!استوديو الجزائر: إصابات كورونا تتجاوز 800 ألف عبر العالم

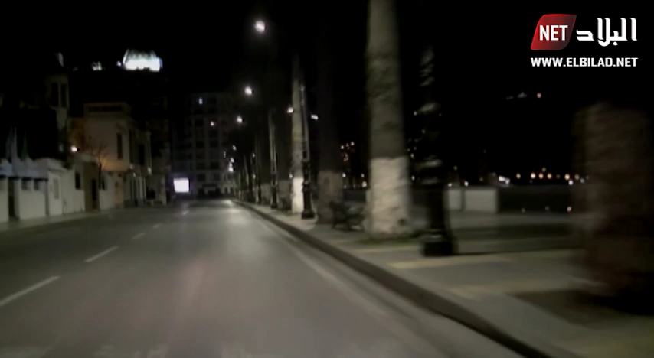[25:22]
وهران طبعا الشوارع تبدو خالية من كان يتصور أن هذه المنطقة منطقة الواجهة البحرية في وهران المعروفة والمشهورة بأنها ذات حركية كبيرة تجارية وحتى العائلات طبعا سواء في نهاية الأسبوع وحتى